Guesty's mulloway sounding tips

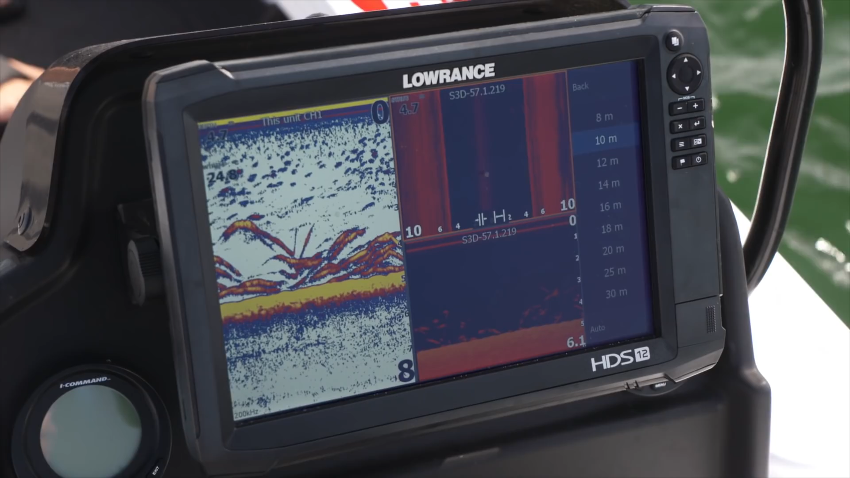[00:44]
Your window can be quite small with the big tide, so maybe think about that. So looking at the sounder here now,
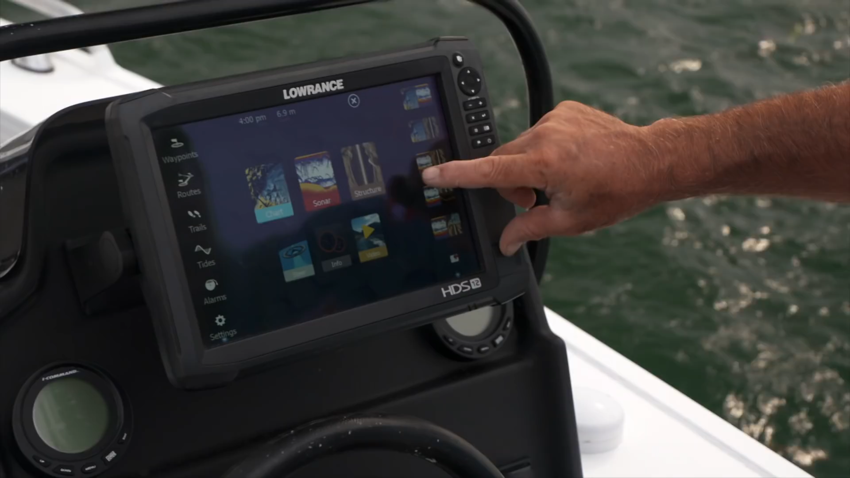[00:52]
what I've done is I've actually just isolated the right-hand side of the side scan. So we're sitting on a pressure point here, not expecting to see too many mulloway at that side, but they sit on the end of the rock wall and then duck around the corner.
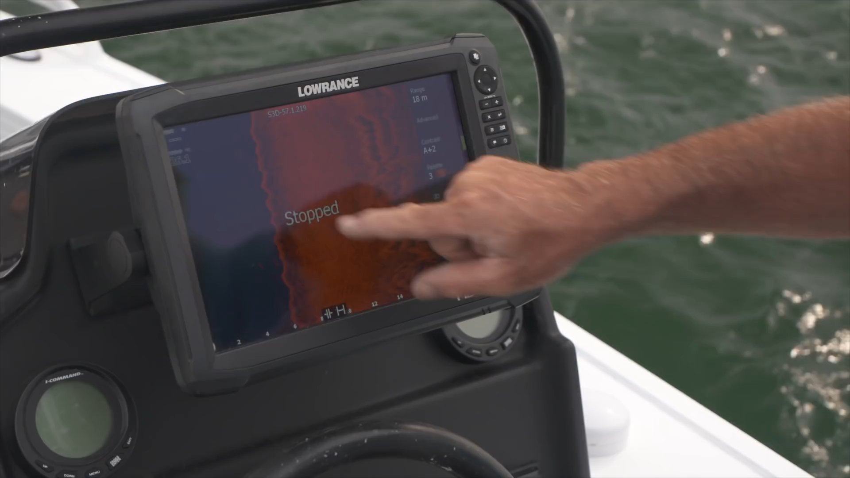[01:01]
We're waiting for them to swim back through. And if you have a look here now, I can see them.
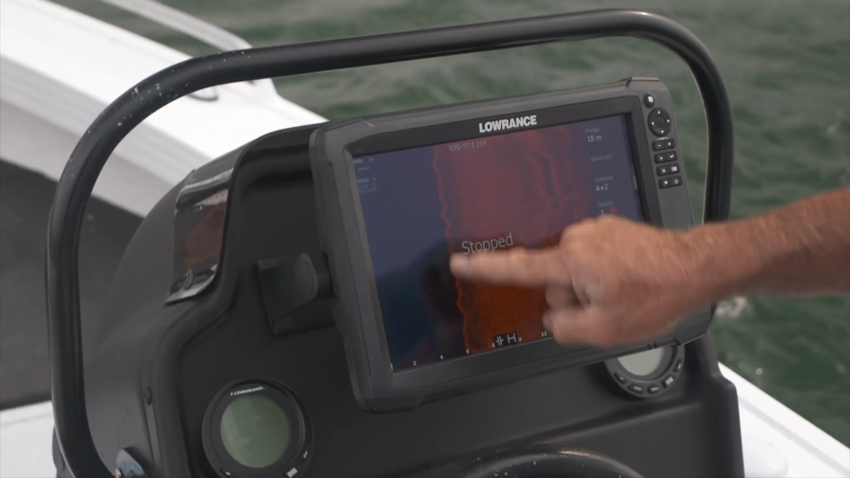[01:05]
They've just come back around the corner there. I've got the rain set at 18 meters, played around with the contrast, got the picture exactly how I want it.
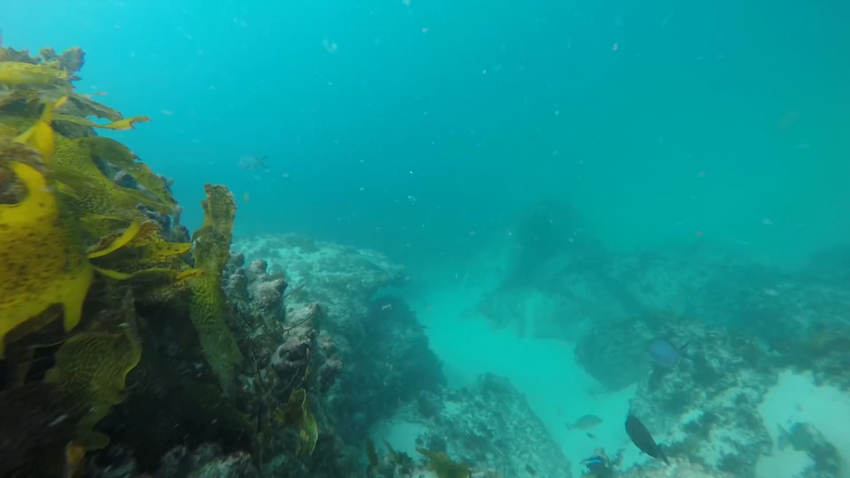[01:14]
So all this rocky stuff is the edge of the bottom of the breakwall there, because I've got an 18 meter sort of range out this way. And then we just jump onto some sand and gravel there,
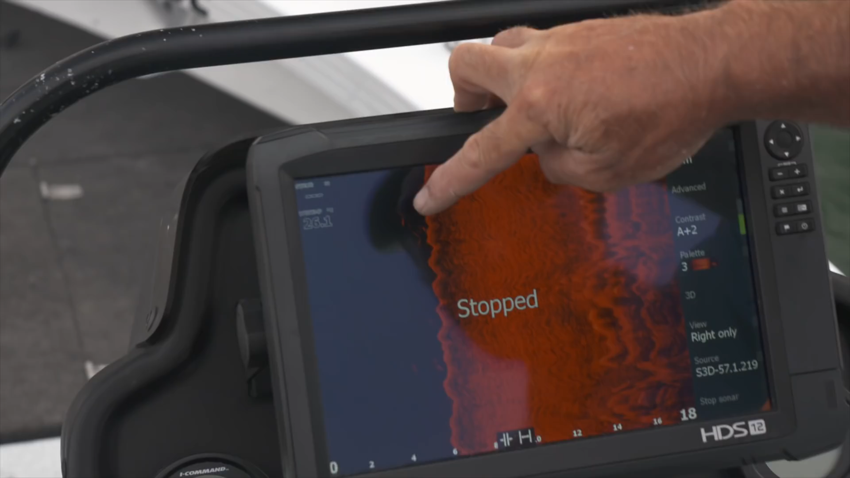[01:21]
and you can just see that the dewies have swum back around here.